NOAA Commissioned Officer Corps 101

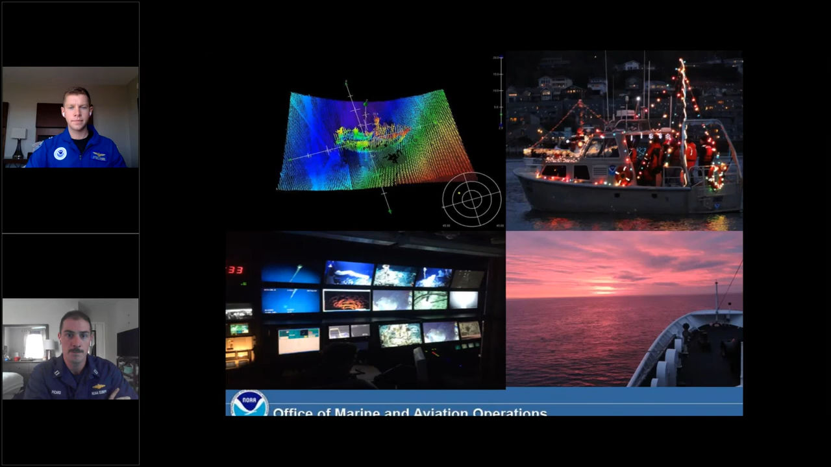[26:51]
Some more, um, photos from our fleet, uh, hydrographic survey, top left. Uh, you see a small boat gearing up for a, probably a Christmas parade, I'd imagine. Uh, bottom right, either a sunrise or a sunset off a Noah ship. Um, bottom left, that's one of my photos. That's a ROV command center on the, on the Ron Brown. We're doing some ROV work off the coast of Oregon. Uh, we do have one bill that's, that's very popular within our ranks.